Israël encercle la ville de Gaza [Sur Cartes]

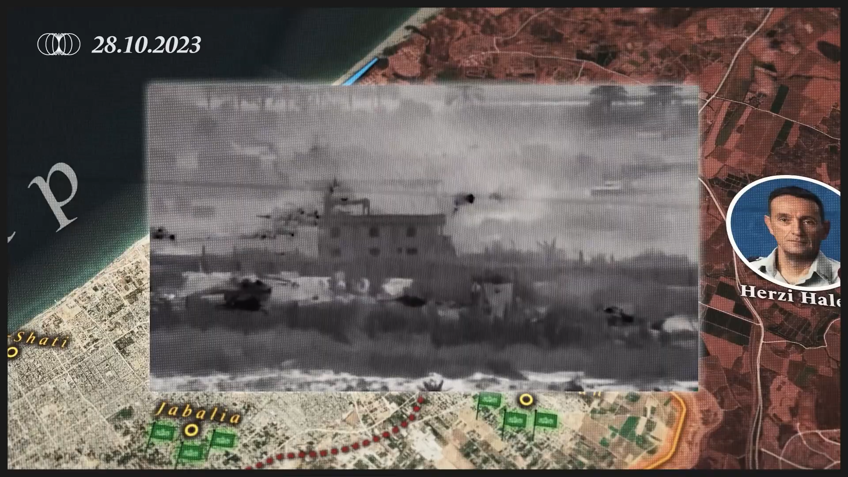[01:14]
Dans cette séquence, nous voyons des chars israéliens de Merkava attaquer la bande de Gaza depuis les plages.
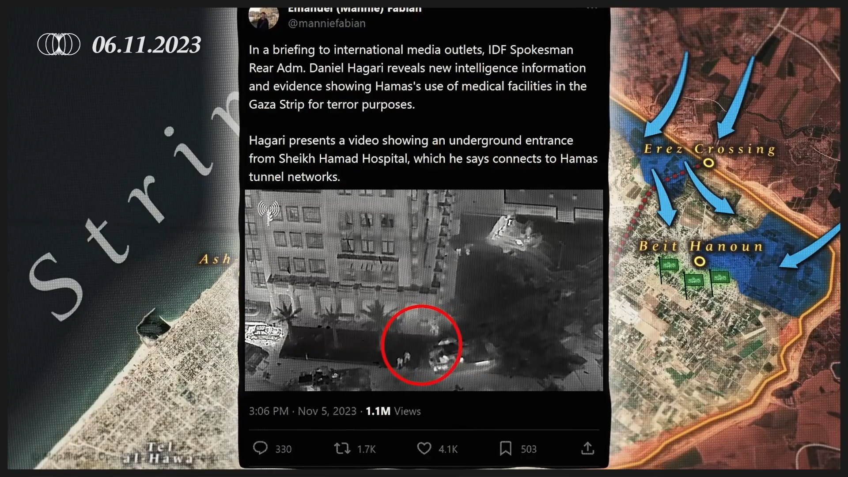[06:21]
des installations civiles telles que l'hôpital Hamad pour des opérations militaires. Des vidéos montrent des combattants du Hamas tirant avec des armes légères sur Sahal depuis l'hôpital.
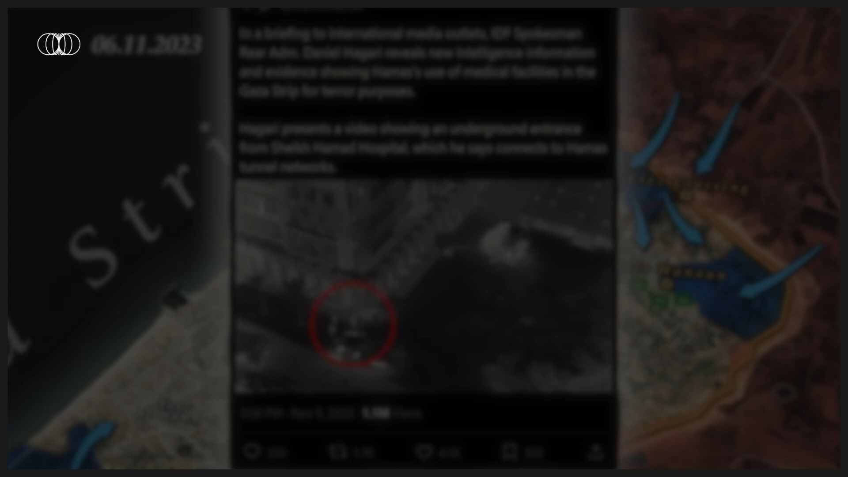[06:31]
Le lendemain, du matériel militaire israélien a été aperçu à l'ouest de Tal al-Hawa dans la rue Al-Rachid.